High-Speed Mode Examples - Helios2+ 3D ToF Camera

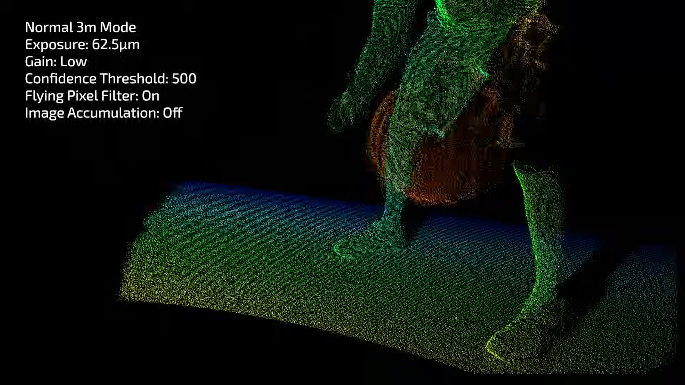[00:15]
Objects in fast motion can become distorted and blurred, such as the basketball distortion in this example, specifically during the bounce.
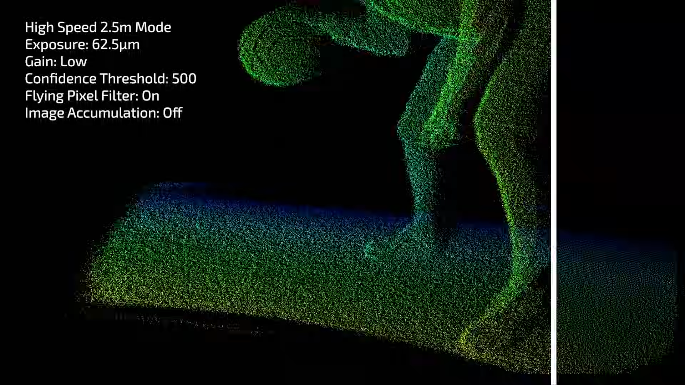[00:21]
But with our high speed mode, the basketball retains its spherical shape throughout its movement.
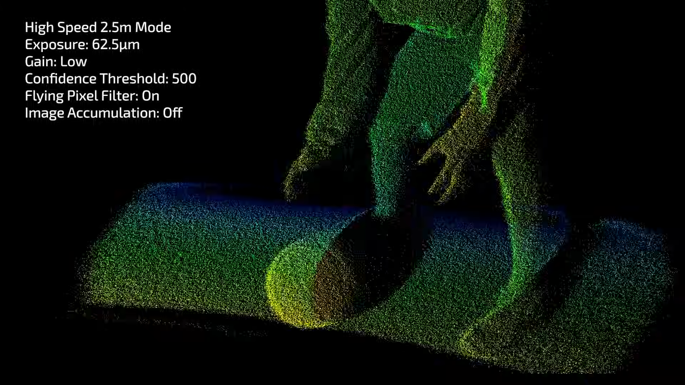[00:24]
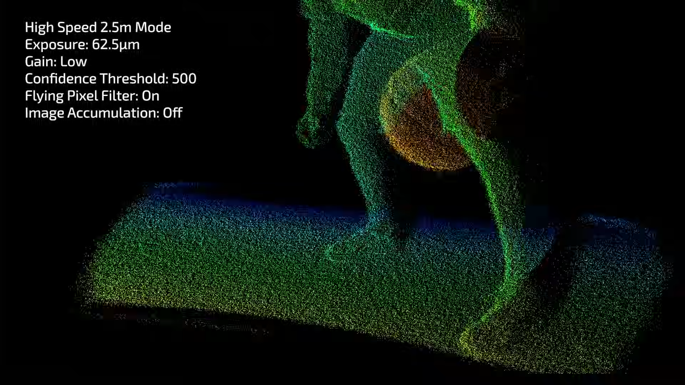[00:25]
This is achieved by calculating depth differently on the camera.
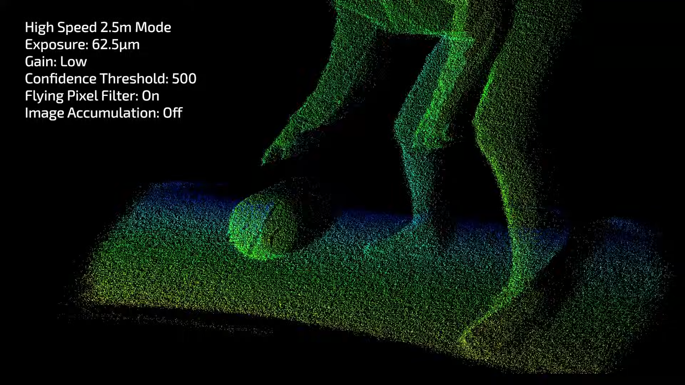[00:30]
While objects retain their proper shape, there is some increase in noise using high speed mode.
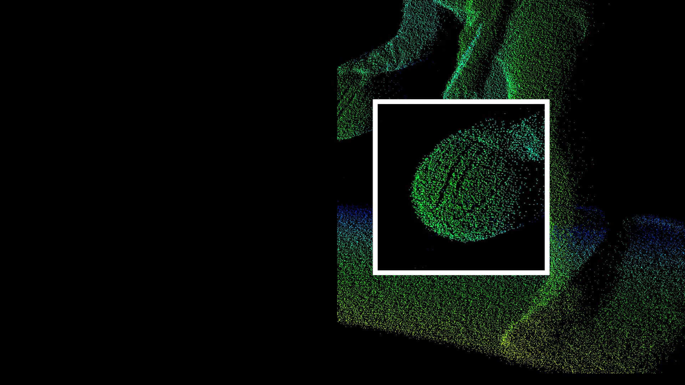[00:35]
If we isolate the basketballs in both videos, we can see the difference between the two modes more clearly.
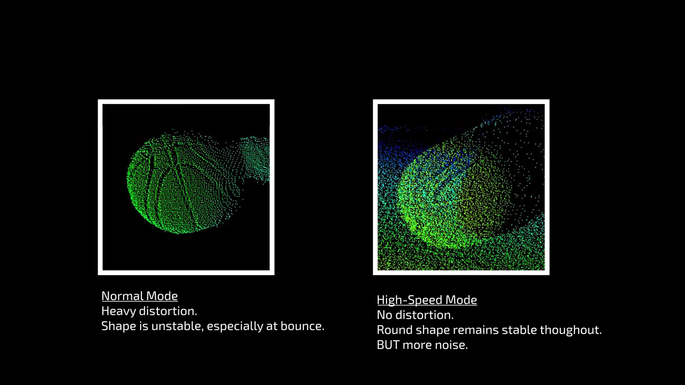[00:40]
With normal showing lots of distortion, while high speed mode showing no distortion, but at the expense of some extra noise.
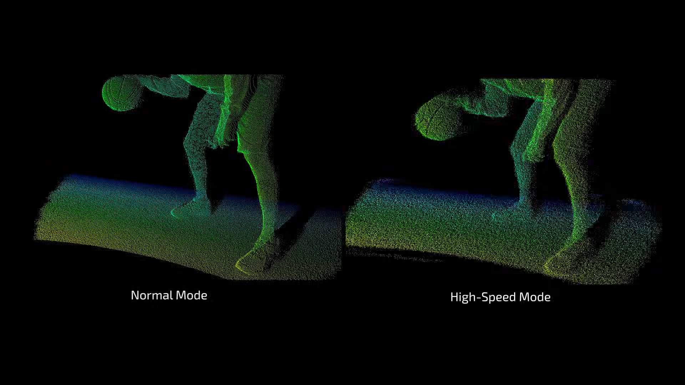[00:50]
Here are the two videos side-by-side. We offer three high-speed distance modes with a
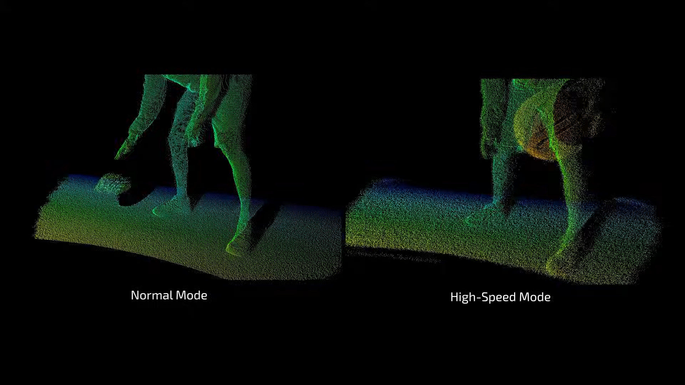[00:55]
maximum operational distance at 2.5 meters.
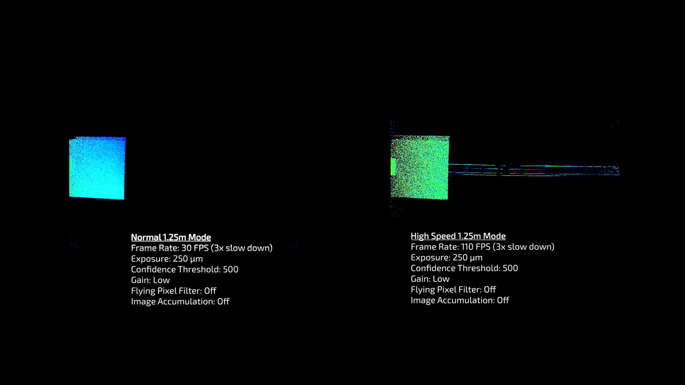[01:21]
as we're capturing more depth frames per second, potentially allowing you to run your application faster.
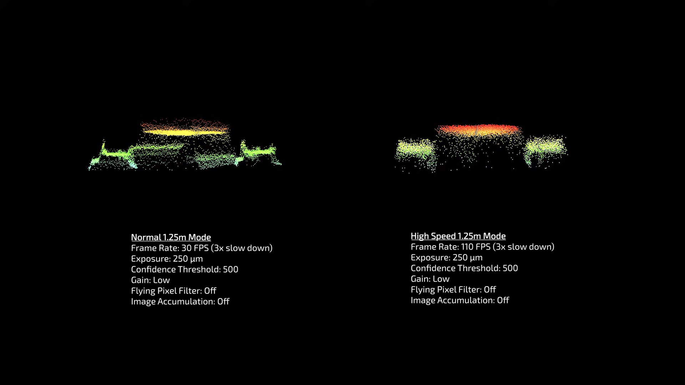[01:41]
Whereas the high speed mode point clouds, while lacking in precision compared to normal mode, retains the shape of the boxes without distortion.
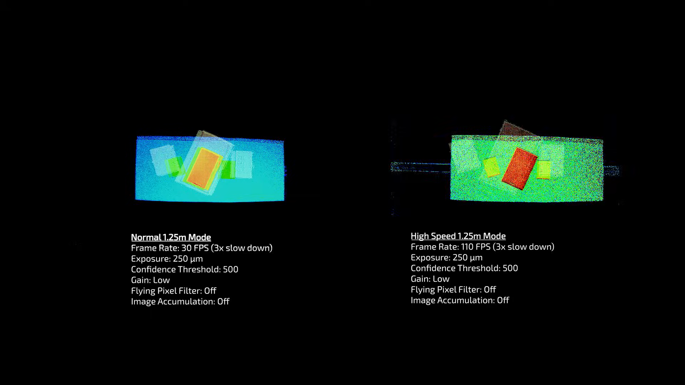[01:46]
And those are our two quick examples of our high speed mode on our Helios 2 Plus camera.